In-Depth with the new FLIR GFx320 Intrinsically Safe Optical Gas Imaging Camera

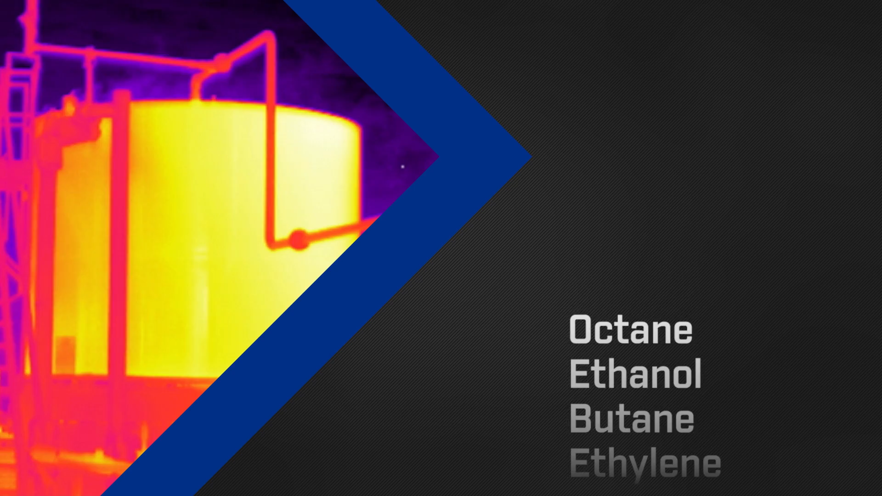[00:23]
This proven innovative technology visualizes more than 400 different gas compounds, including methane, propane,
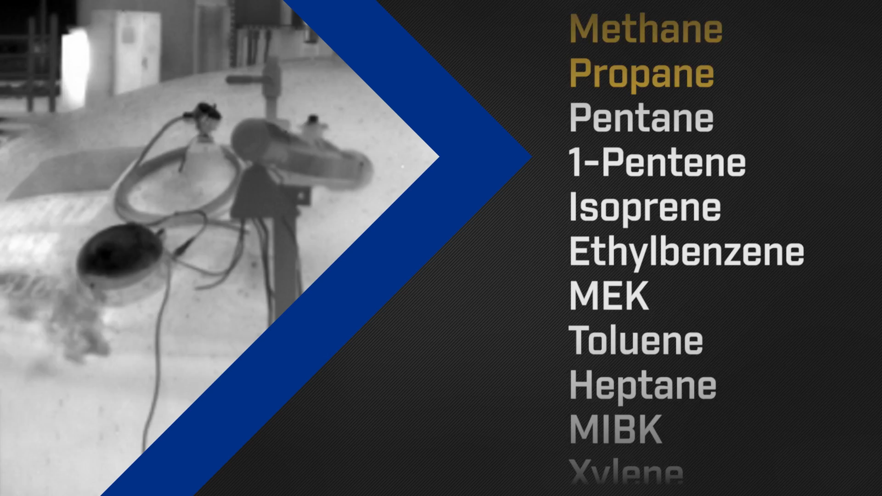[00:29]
and many other hydrocarbons and VOCs, detecting flow rates as small as 0.4 grams per hour.
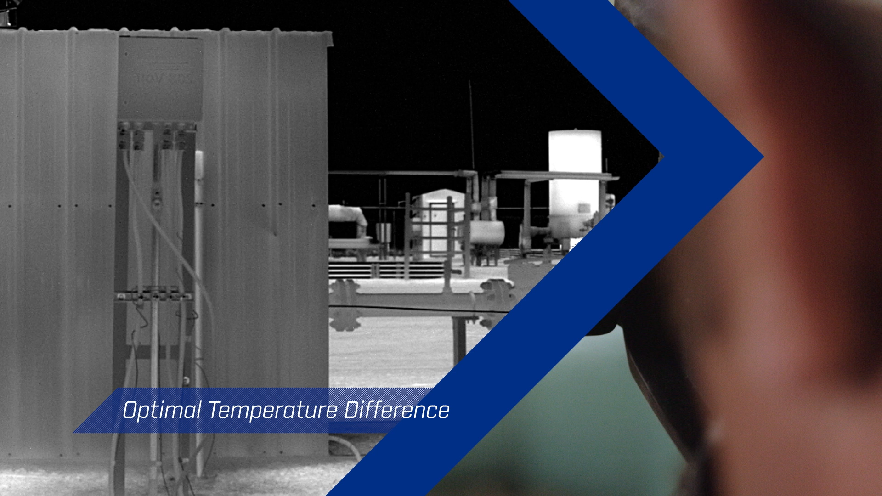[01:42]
difference between the gas compound and the background scene.